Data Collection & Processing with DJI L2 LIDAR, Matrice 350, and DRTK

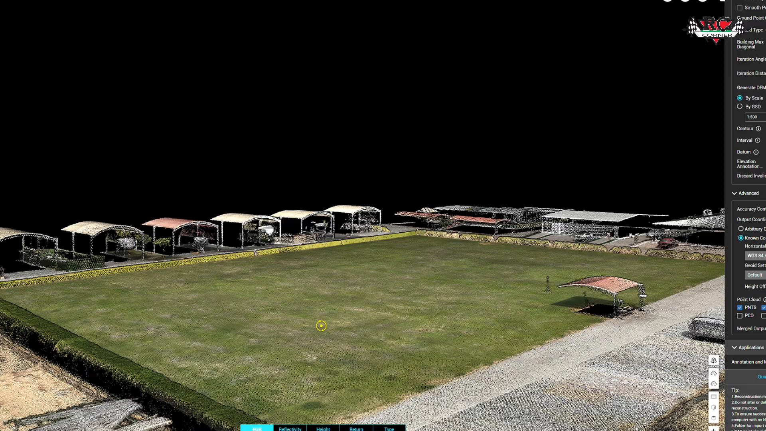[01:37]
Processing the data with high-end machines, we have generated 3D point cloud which contains more than 700 million points.
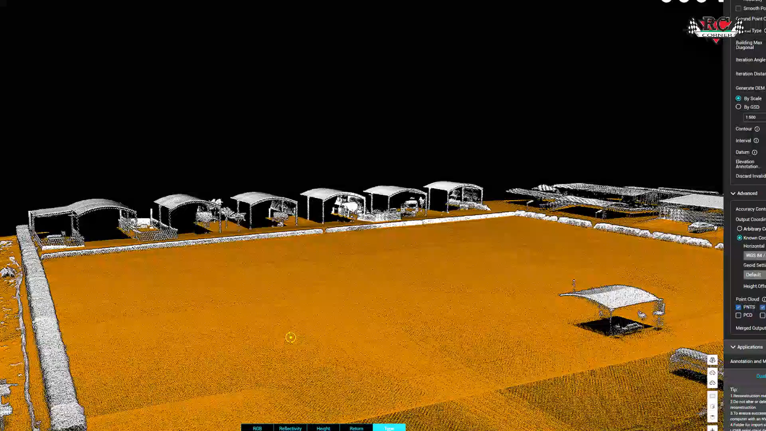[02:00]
As we can see, yellow points shows the crown surface and white shows the built-up area, vegetation and cars etc.
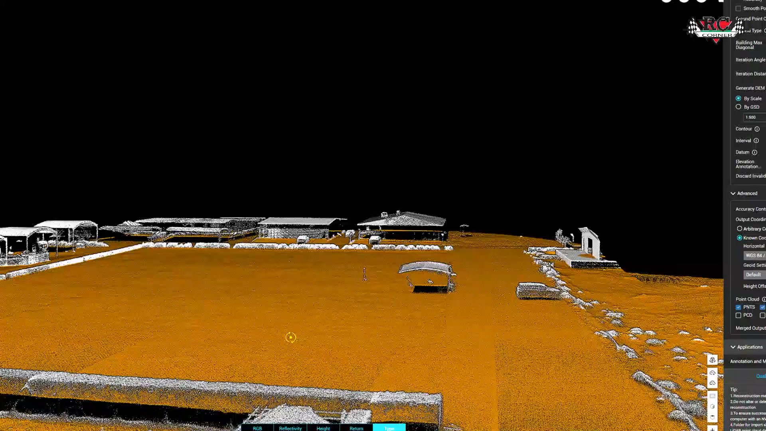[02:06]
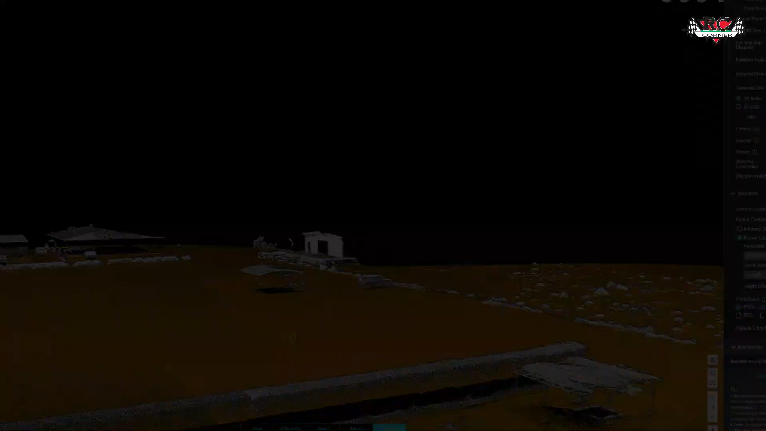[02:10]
Using this point cloud,
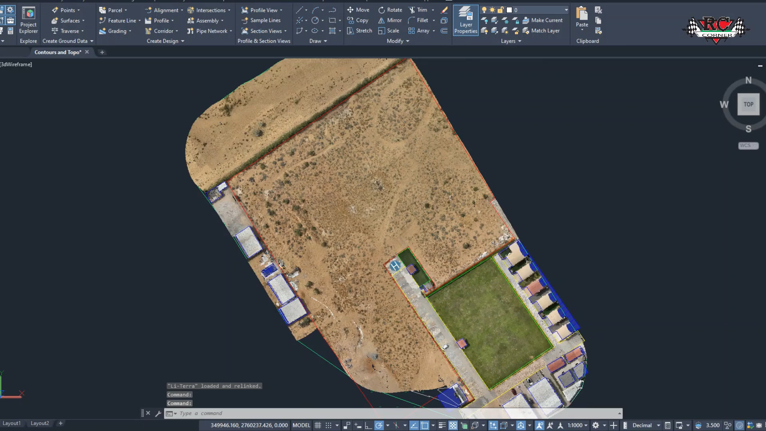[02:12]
we have created contours at 25 centimeter interval and also topography of the area.
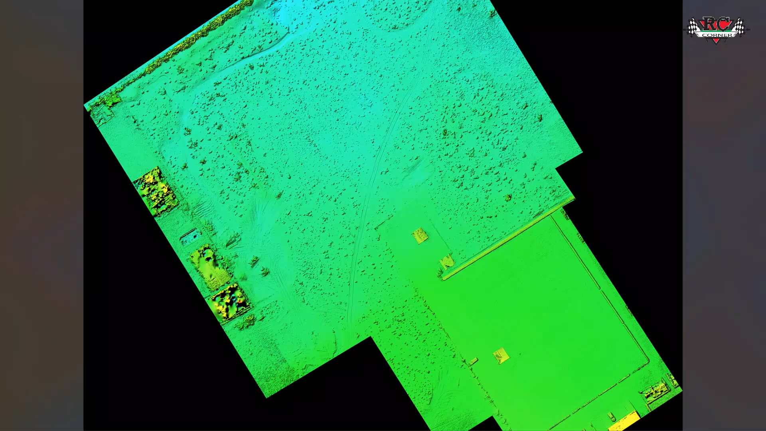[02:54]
Also, we have generated digital surface model which includes all surface features such as buildings,